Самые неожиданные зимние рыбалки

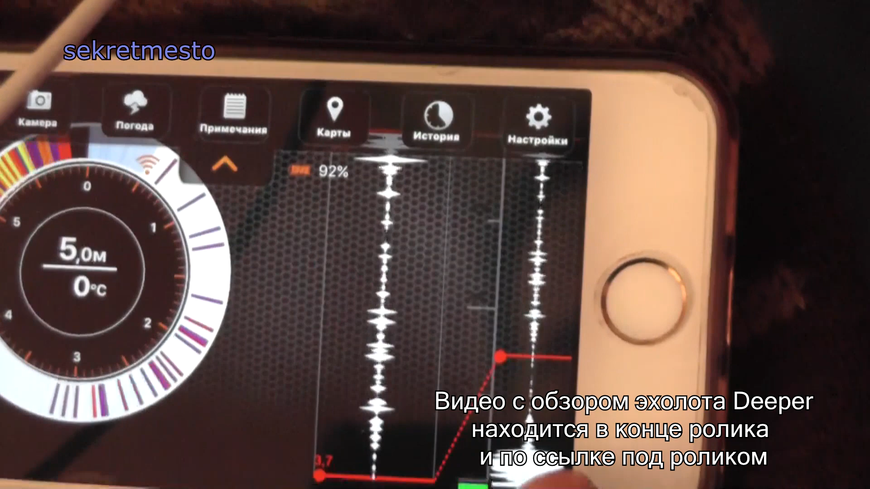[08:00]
On screen: water 0°C
показывают вот это дно тут тоже скорее всего что-то появилось а вот это все это живцы за два дня рыбалки мы увидели всего одну поклевку и это было так мужики у нас поклевка
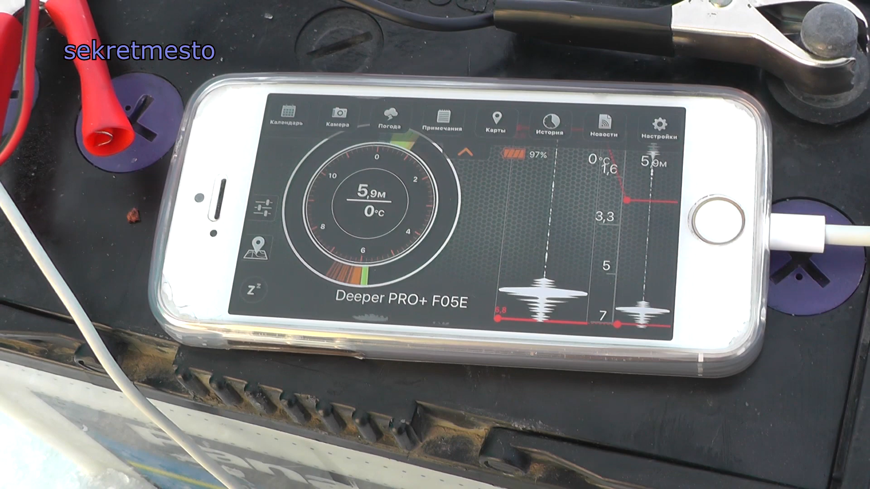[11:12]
On screen: depth 5.9 m, water 0°C
холод мы самый лучший друг теперь вот видите около дна это рыба
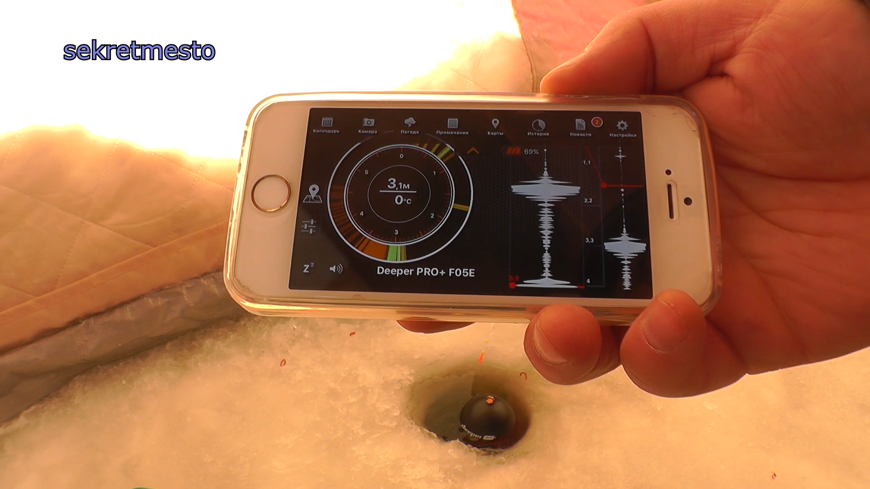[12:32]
On screen: depth 3.1 m, water 0°C
выше уровня кустов которую и выловил
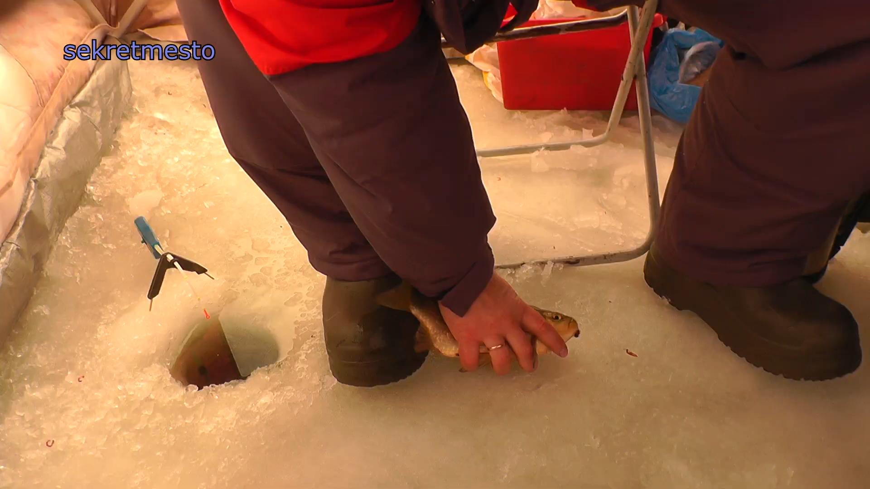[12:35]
это был карась грамм на 500 пацаны вот он мой карасик я его вычислил с помощью эхолота
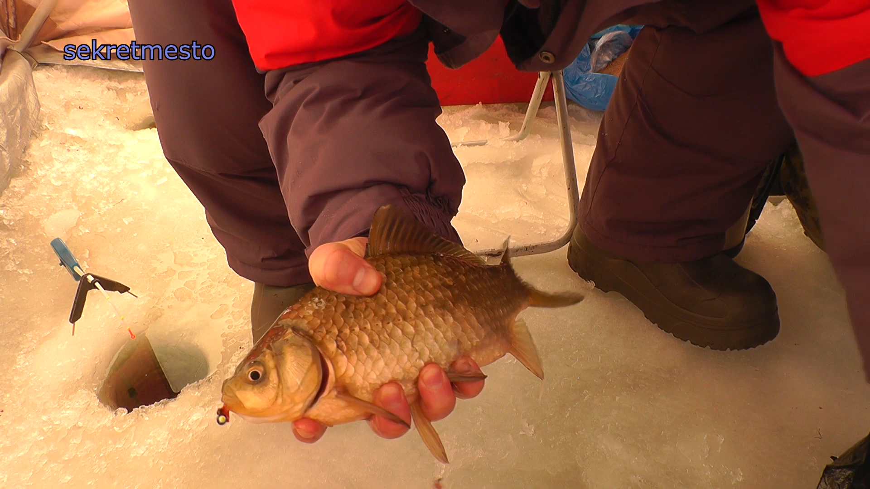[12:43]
оказывается он стоит в
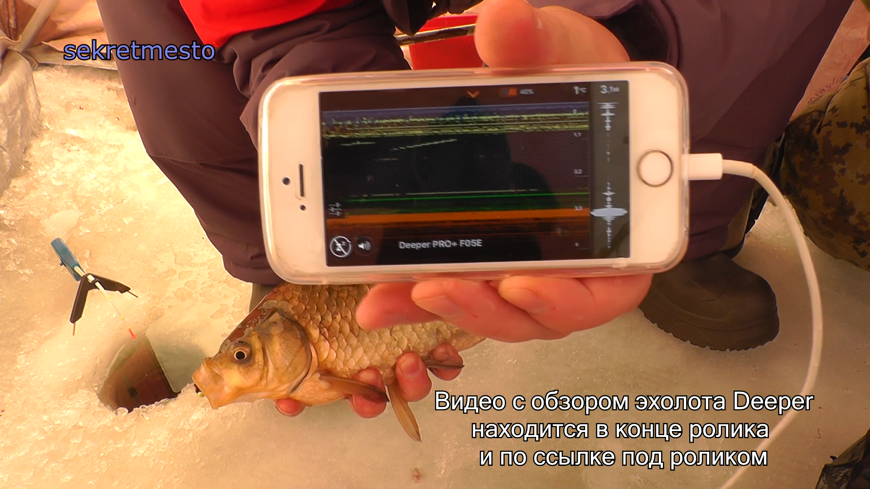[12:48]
пол воды с где-то метр от дна я думал это малек а это вот оно чё